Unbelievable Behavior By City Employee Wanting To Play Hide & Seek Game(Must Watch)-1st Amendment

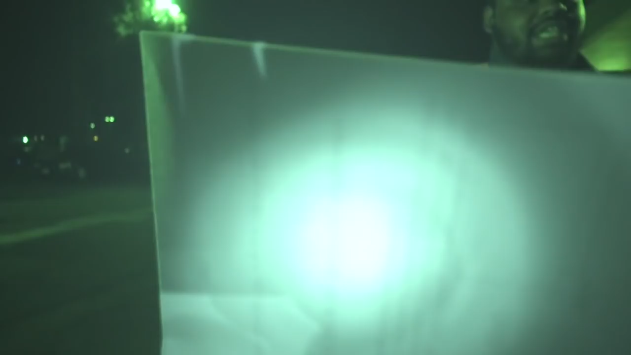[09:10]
All right. Let me take off the night vision because that's killing me there.